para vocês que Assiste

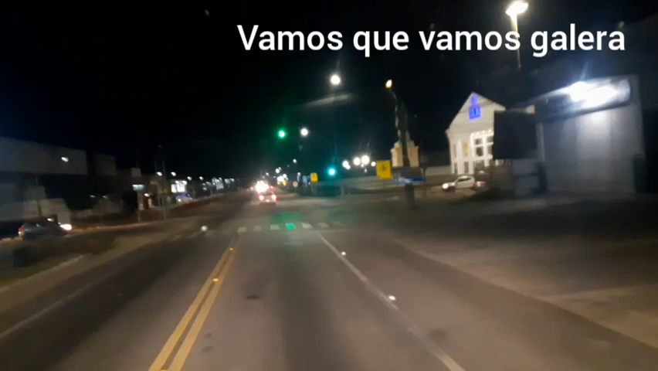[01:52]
Semáforo está aberto, vamos ligar porque ele já deu uma piscada aí. Aqui nós temos a loja Avon.
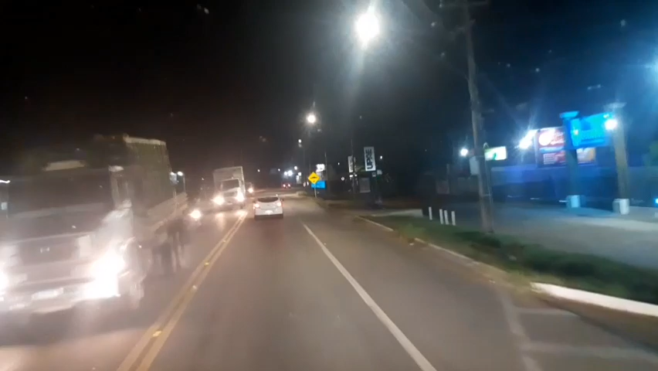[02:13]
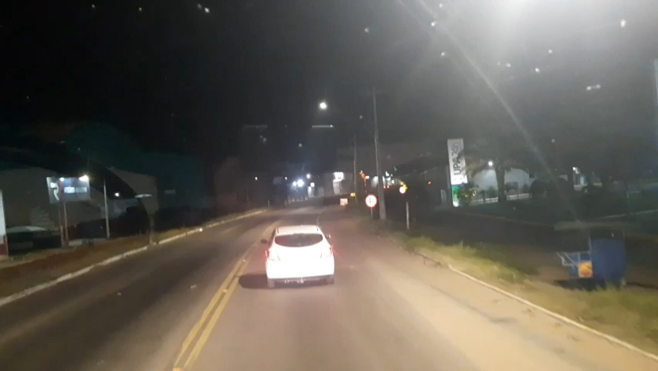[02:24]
Tem a UPA aqui, 24 horas, atendendo os pacientes, né?
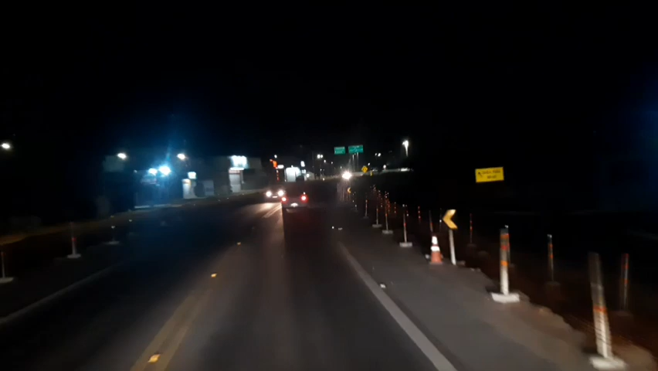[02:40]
E aqui é a rotatória que liga as BR. Aqui nós temos a BR-428. Vai pegar aqui, tem um distrito industrial aqui à esquerda, à direita nós pega a BR-428 que liga.
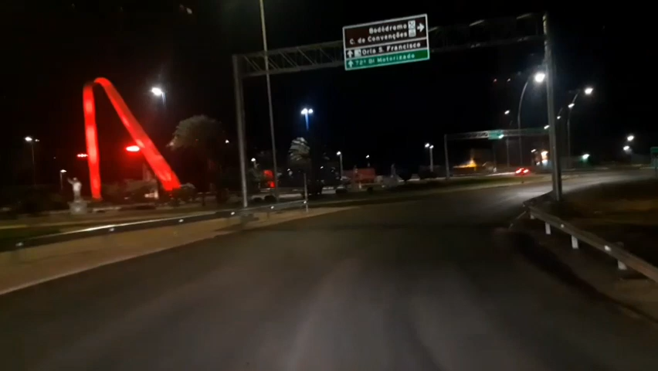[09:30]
Aí você pega para a orla e aqui você pega para o Recife, João Pessoa, Ceará, Fortaleza, né?
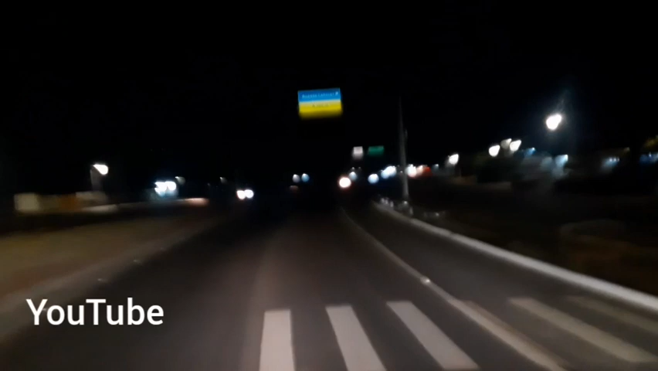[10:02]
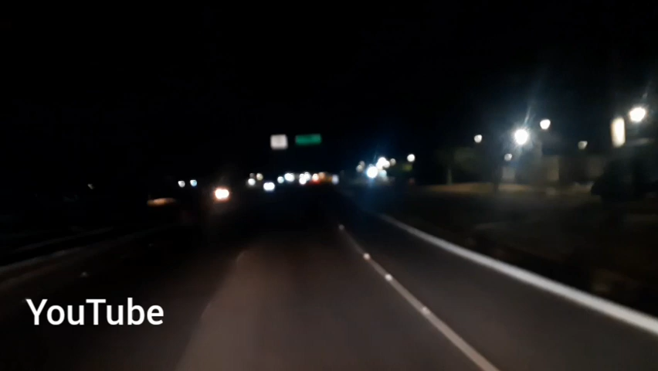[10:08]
Recife, 710. Fortaleza, 800 quilômetros. B pista nova aqui, a saída aqui de Petrolina.